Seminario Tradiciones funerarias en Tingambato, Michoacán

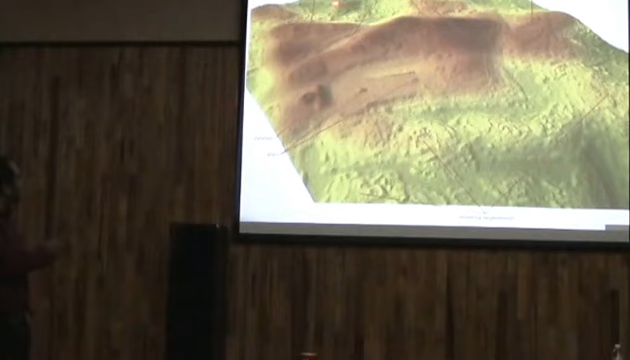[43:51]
y en una temporada de vida pudo sacar todo. Aquí se ven todas las casas, las áreas residenciales de Lid, juegos de pelota, huatzilis, templos, yácatas, todo. Entonces, para nosotros eso hoy día es, bueno, pues realmente la panacea en la arqueología.